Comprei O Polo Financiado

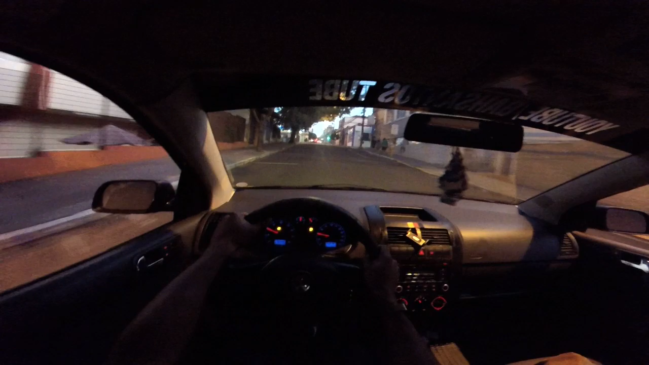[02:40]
Então, vou esclarecendo pra vocês. Tá anoitecendo, mais um rolezão noturno, né, mano? Daquele jeitão.